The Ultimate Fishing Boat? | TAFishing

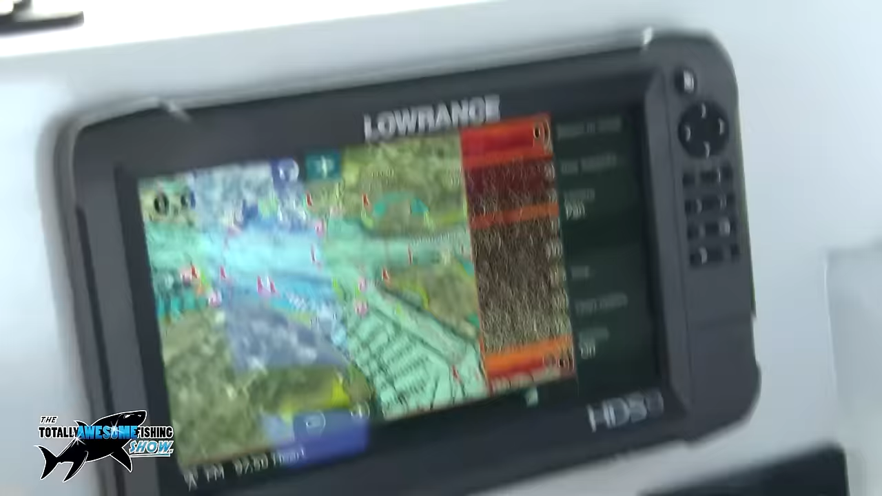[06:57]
one this one yes that was about four months old it's got all the latest navionics updates on the software um also connected to that unit
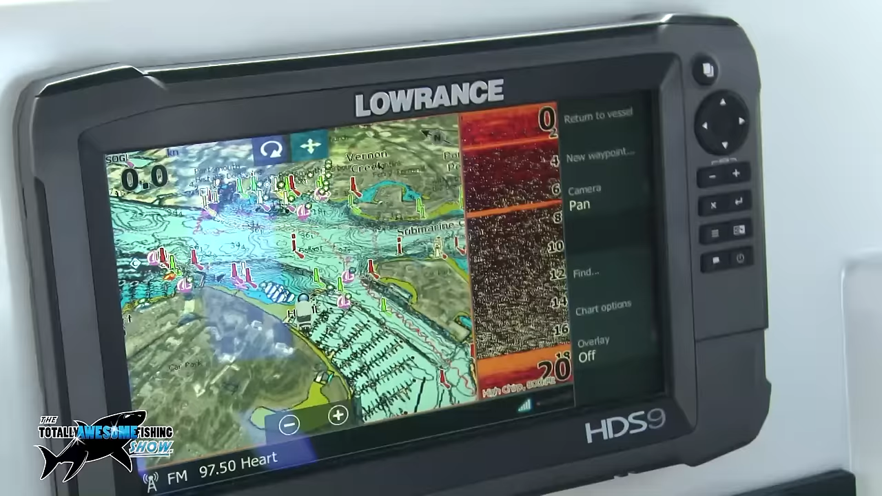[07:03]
is the um side scan so yes yeah with the down view as well it's got the little chirp
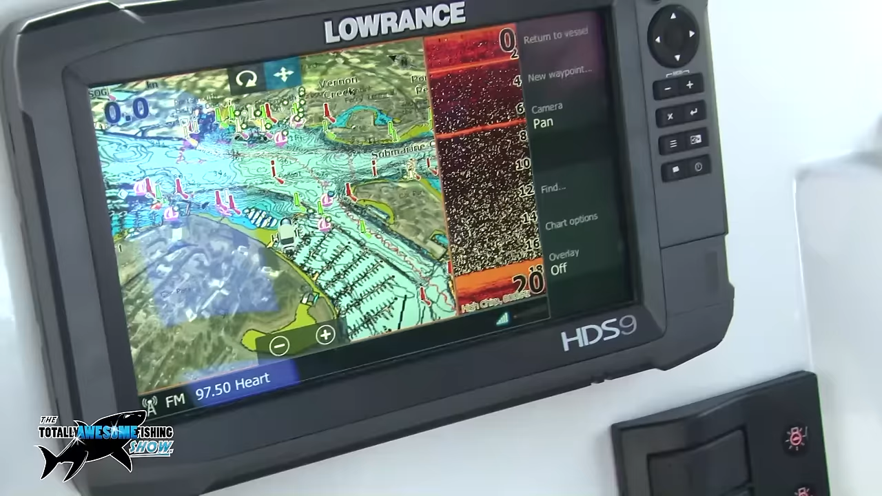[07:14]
sonar on it as well so you've got all the different options on the sonar side of it do you have a lowence card oh not the lowence card what do they call the navionics it's got navionics uh platinum plus it's got everything on it
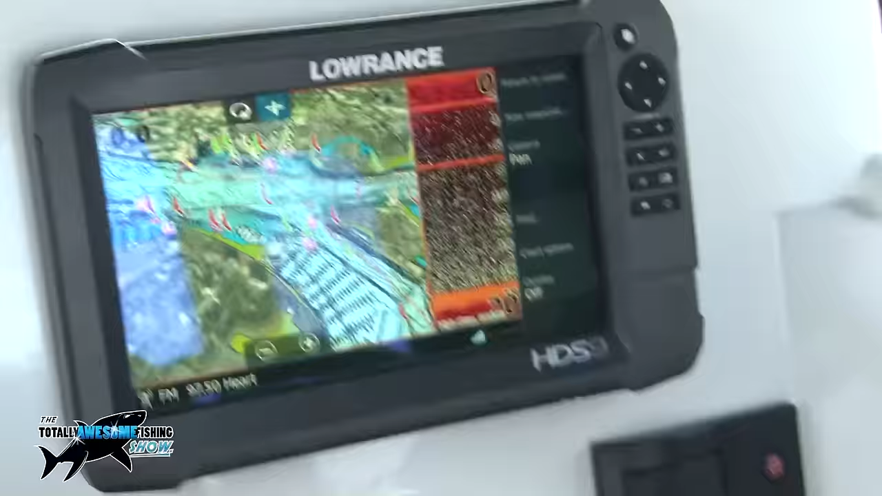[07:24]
that's got
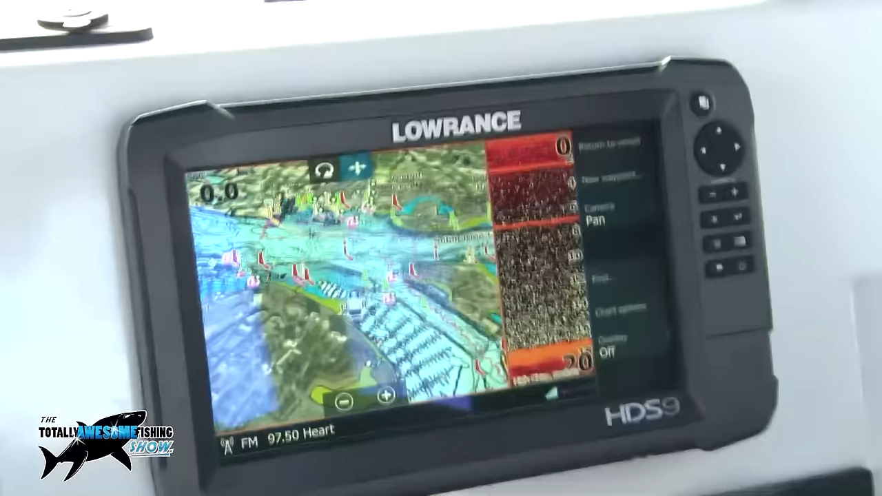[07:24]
everything and i think that's the one i've got yeah yeah that's just been updated about two weeks ago so it's got all the latest updates on it because you can
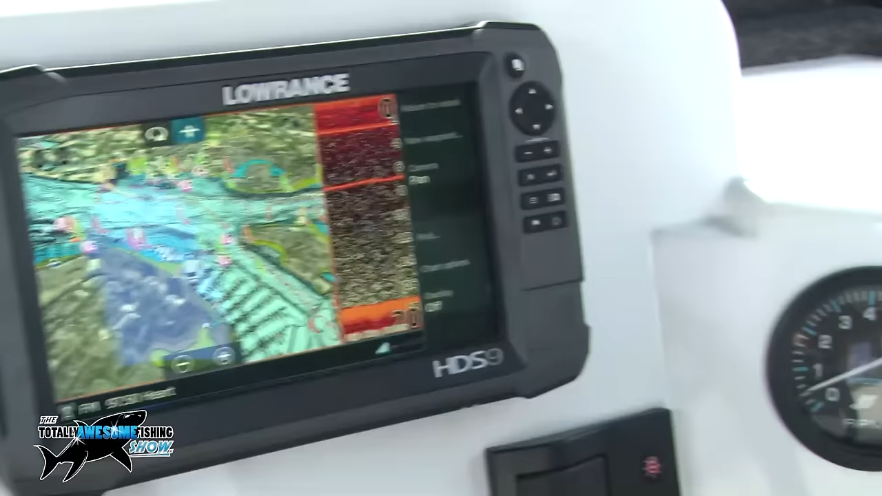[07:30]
go online and get updates for that can't you yes you go on to the navionics
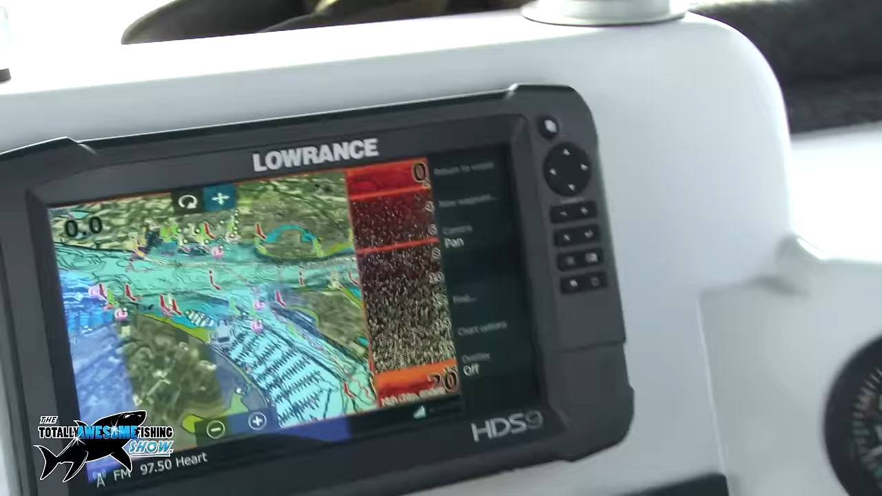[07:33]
website and just top right hand corner of their website up click on the updates put in your details and and off you go basically it's pretty simple
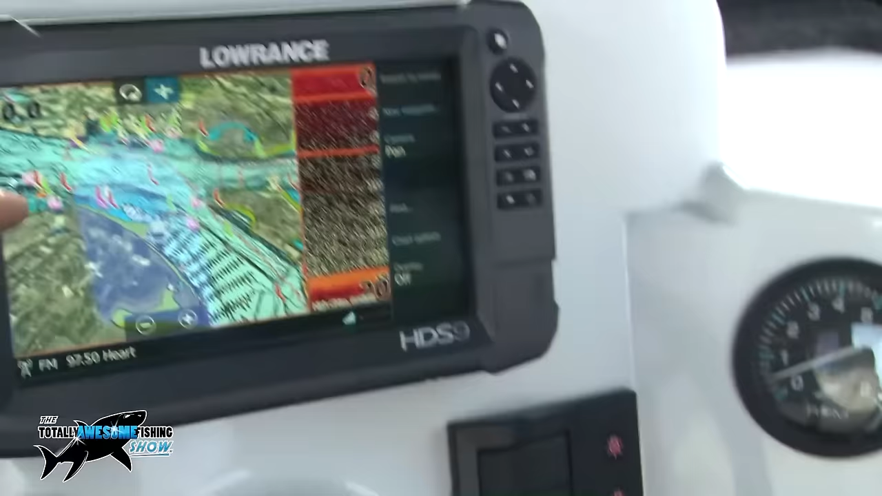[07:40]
is the hs9 it is that a touch screen version yes it's touch screen as well so i can go back over that